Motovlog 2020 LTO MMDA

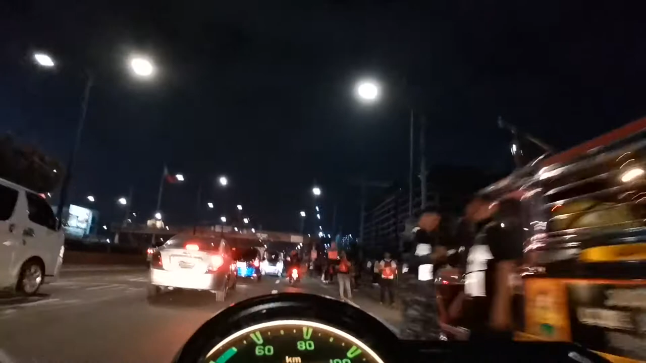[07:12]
I'm really worried. Yan yung paghuhuli nyo sa kalsada. Nandyan kayo sa kalsada bilang LTO.
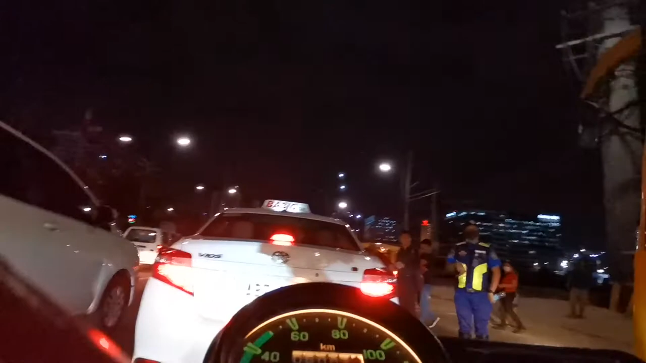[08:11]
May pedestrian na nga for sure, visible na sa kalsada.
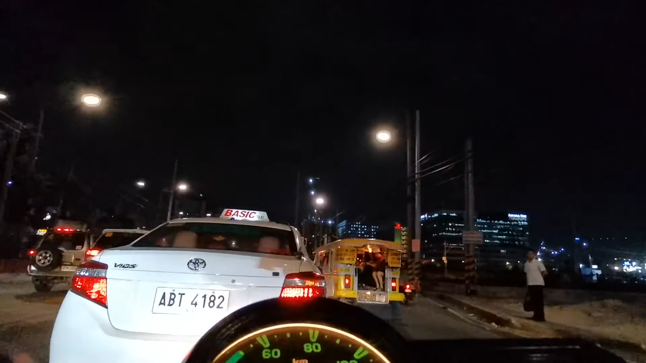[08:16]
Hindi mo na kailangan lagyan ng ng speed bump yan or speed humps. By the mere fact visible, mas magandang mag-travel ang paningin kaysa dun sa pakiramdam na huli na lang lahat minsan. Alam niyo yun, di ba? Alam niyo yun. Duh. Pag nakakita mo sa harapan mo yan, magre-react ka na agad. So, makakapreno ka.
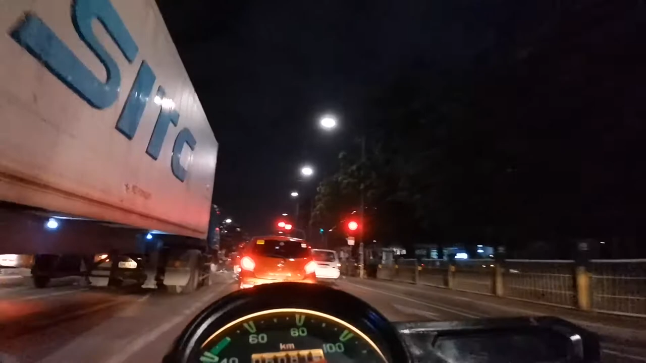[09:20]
Kailangan pag-aralan ninyo yung mga Mamaya meron na dun sa likod mo yung truck. Ay, bus. Yeah, no? Yeah! Bilisan mo pa, man! Diba? Diba emergency na yung mga ganyang cases na nag-aharurot na mga Diba?
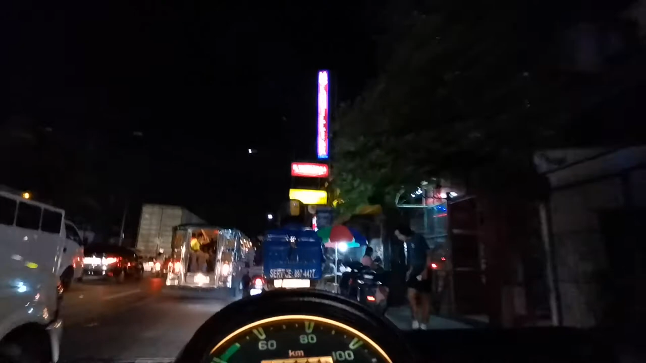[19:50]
Isa pa yan. Kaya ang may traffic, walang nakakaalam proper din avoid ng traffic.
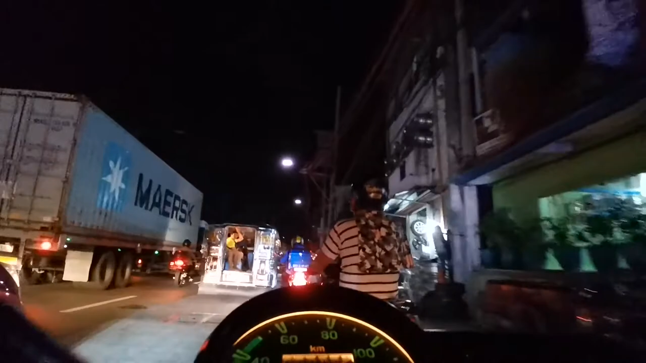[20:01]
Oh, katulad nitong mga jeep na to. Ano ba? Babay na nga, meron pa isang traffic na ano. Short lang.
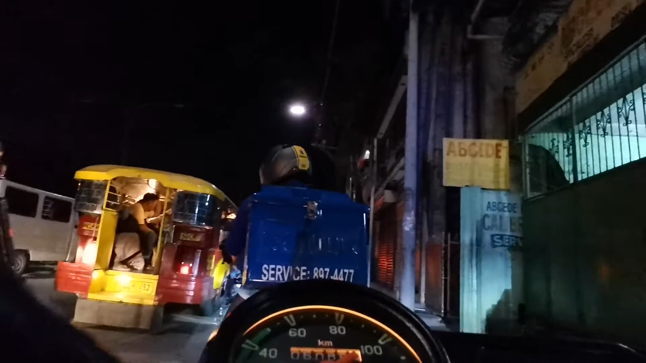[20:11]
hindi nila alam paano mag-stop sa tama. Hindi nila alam paano tumabi.
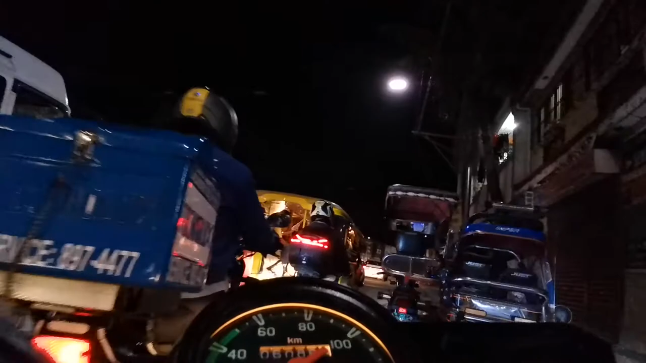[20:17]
That goes for private vehicles. Hindi nila alam paano tumabi. Mag-aaway pa yan.
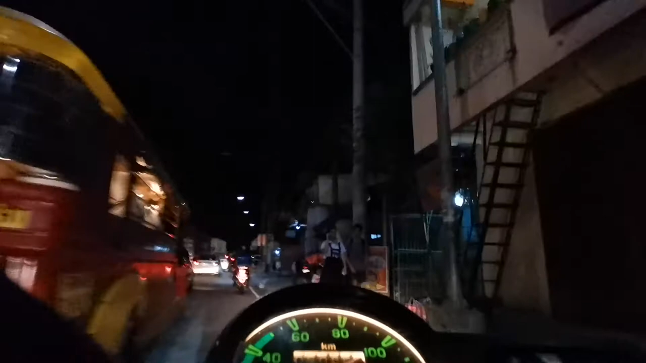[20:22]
Pag hindi natabihan. Away kayo pasahero, away kayo ng kapwa motorista nyo, kapwa driver. Oh. Kasi hindi na pagbigyan.
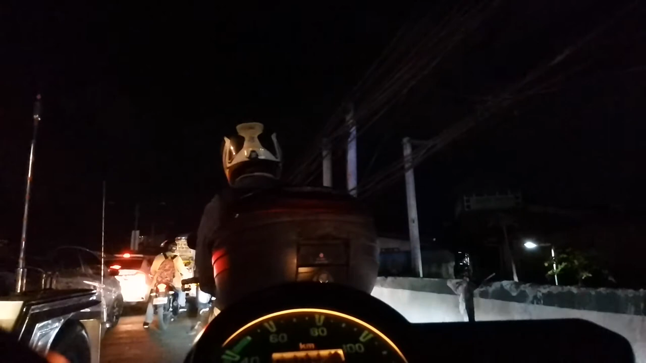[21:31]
Ah, baba ko para, baba ko para. Mamakawa ng driver. Minsan, yan, medyo nagiging okay na yung mga culture ng driver na, ma'am, sir, bababa ako po kayo sa ano, sa babaan. O kaya sa tabi lang po natin, nasa gitna po tayo. Saludo ko sa mga driver na ganun. Tsaka mga taxi driver, whatever. Tatabihan.
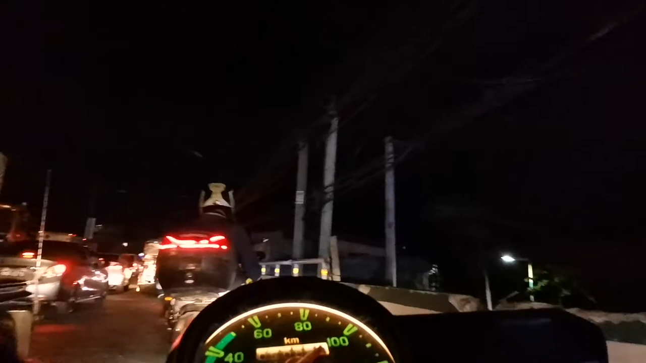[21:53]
At pwede naman pala. Diba? Pwede naman pala na gano'n. Na, oh, okay yan, okay yan, ganyan, ganyan. Okay yan, nagbababa sa gilid, tatabi.
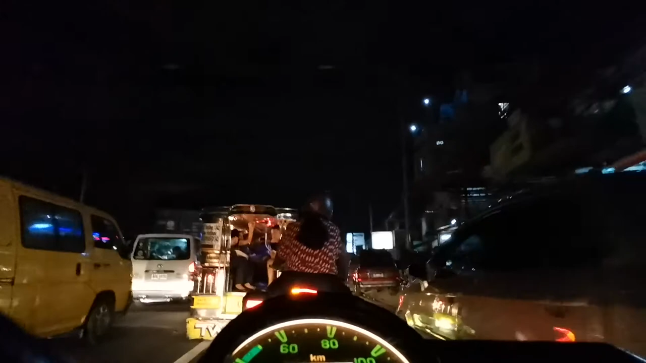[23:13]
At ako'y marami pang susuungin na traffic katulad ng mga ito. Singit-singit. Singit tayo ng maayos. Wow. Wow, okay yan ha. May pannier siya. Nice. Lalagyan. Ang dami storage devices.
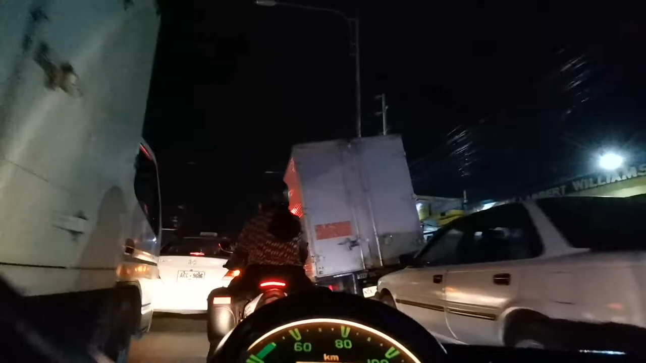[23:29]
Pero stick din ha. Paano siya makasingit ha?
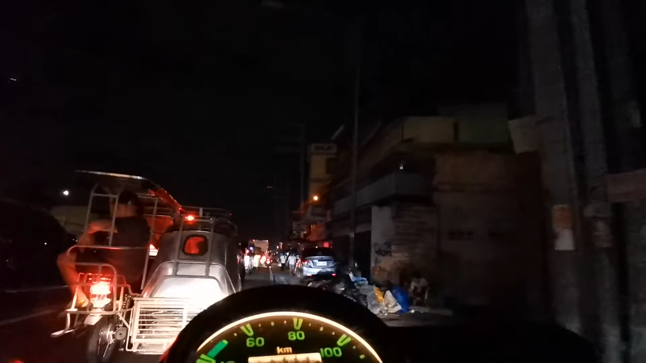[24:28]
Galug! Ito ang mga pinaka... Hindi naman pinaka. One of the challenging parts. Ito na yung traffic. Kanina naman.
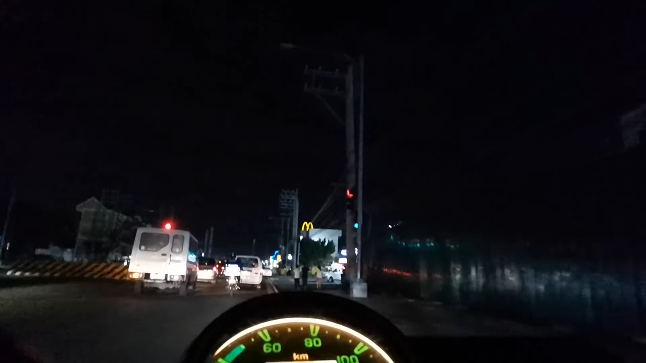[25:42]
Mausok lang talaga. Hey, what's happened to him? Dito may nag-lock yung kanyang ano, wheels.